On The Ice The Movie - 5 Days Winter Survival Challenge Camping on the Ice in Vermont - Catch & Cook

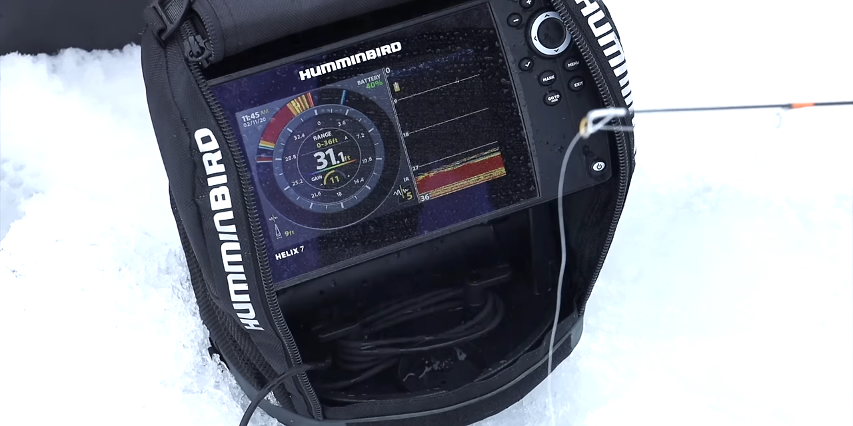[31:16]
On screen: depth 31.1 ft
there's something down there. He keeps coming up to check. He was coming right up as I dropped it down and in. I don't know if you can see it. It's so wet out here today. He was coming right at it.
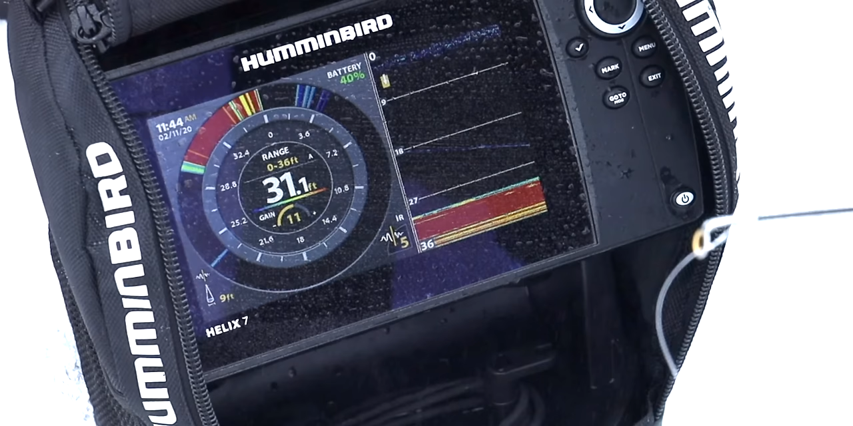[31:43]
On screen: depth 31.1 ft
If you can't read a fish finder like this, then it's kind of annoying watching somebody's fishing video with these, but I could tell you how to read it very easily. This right here and this right here are both reading the same thing. That's my lure.
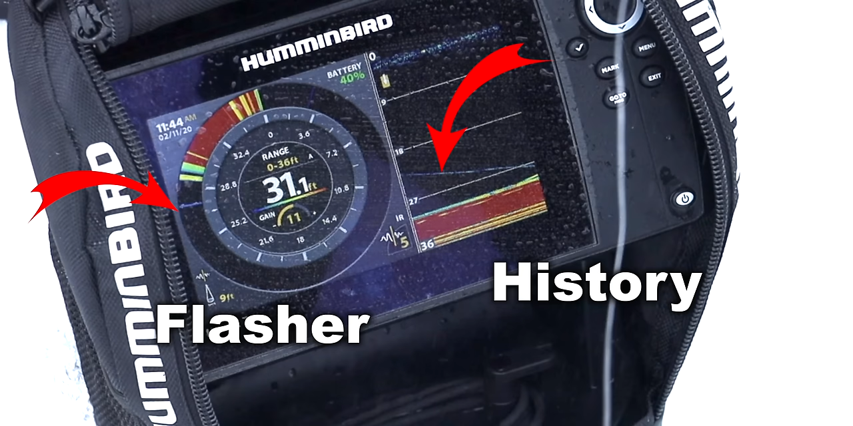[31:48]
On screen: depth 31.1 ft
And that little red mark is a fish coming up to hit at my lure.
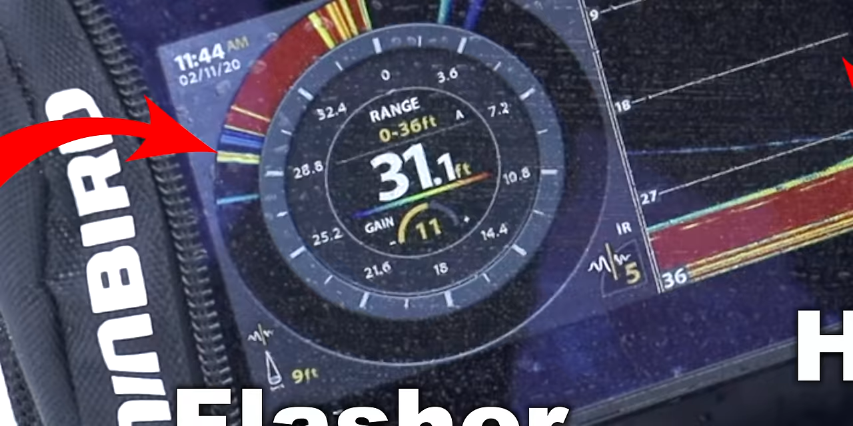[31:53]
On screen: depth 31.1 ft
The bigger that red line is between your two yellow lines, the bigger your fish is. You can see it on the history side here where he came up, crossed over, decided, and turned away from it.
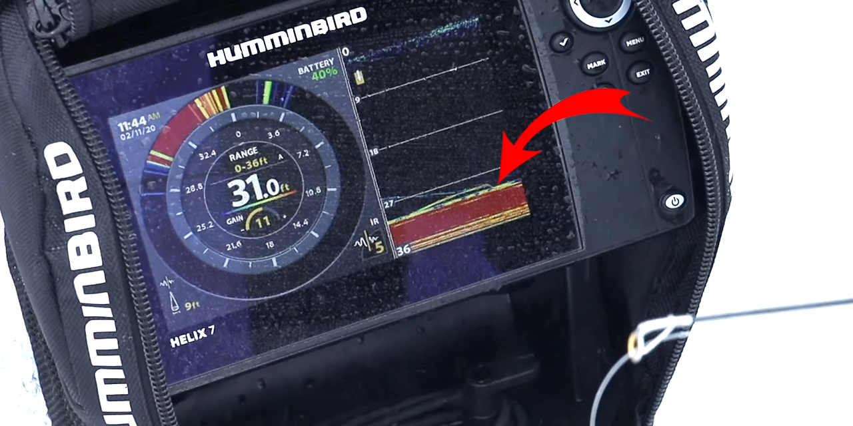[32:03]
On screen: depth 31.0 ft
He's still down there swimming right around. And you can see right here, I'm kind of like jigging in the same space that he's in. And he's not taking it, so I'm bringing it up a little bit as I jig it.
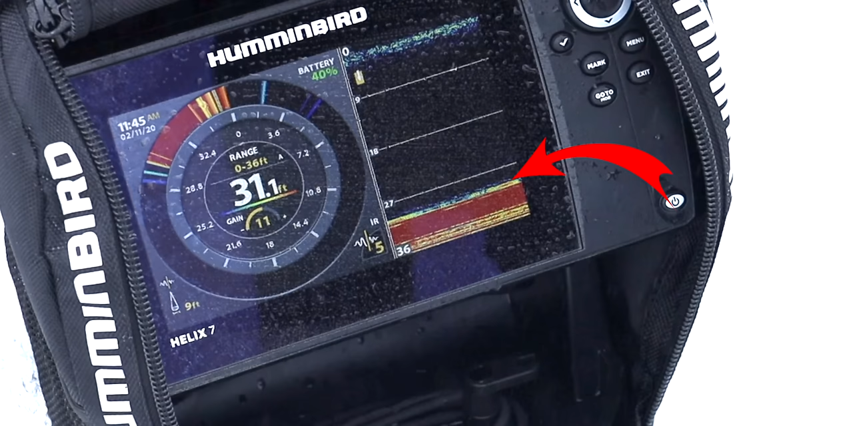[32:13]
On screen: depth 31.1 ft
You can see that on the history side. And you see it right here as he starts to come off the bottom to follow it up and possibly hit it, but he didn't. So, but he's right there in the space as I bring it up. It's like a video game. If you learn how to read it, it's a lot of fun.
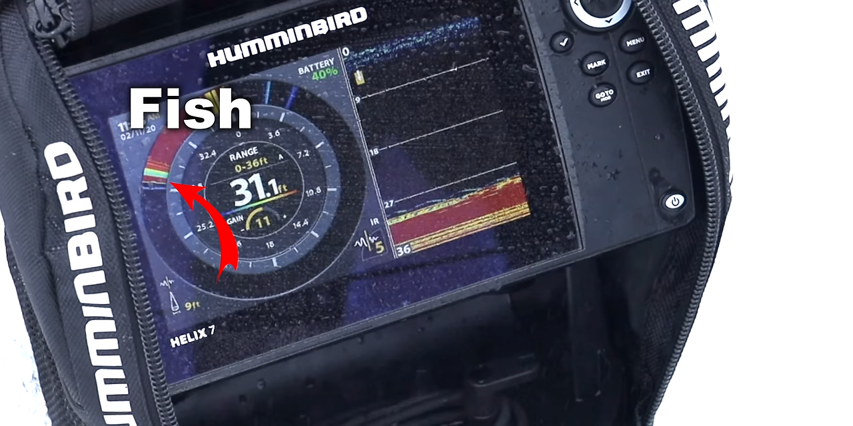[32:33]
On screen: depth 31.1 ft
You can set this into a hole that you've drilled. You see what's going on. And like this thing here on this side, you see the history.
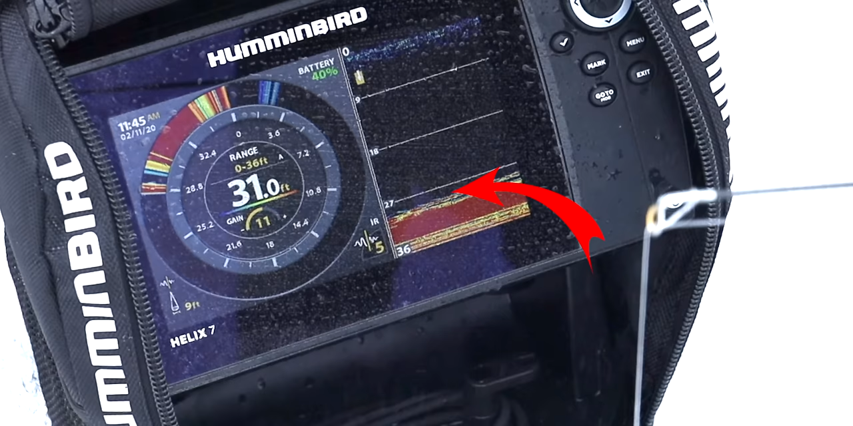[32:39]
On screen: depth 31.0 ft
He came up, inspected it, bumped it a little, and took off.